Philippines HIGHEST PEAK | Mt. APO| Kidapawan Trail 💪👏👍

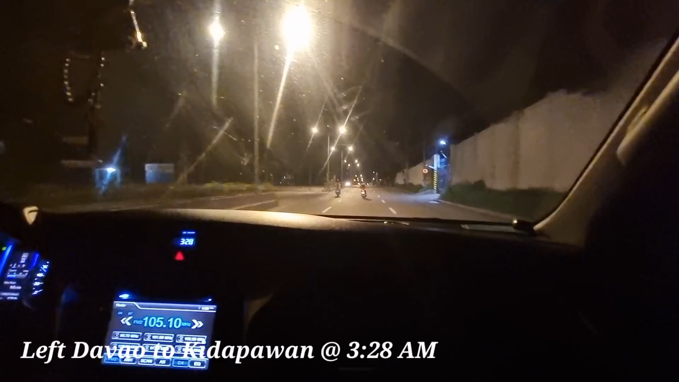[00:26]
We stayed for a night at Davao City and left for Kidapawan at 3.28 in the morning.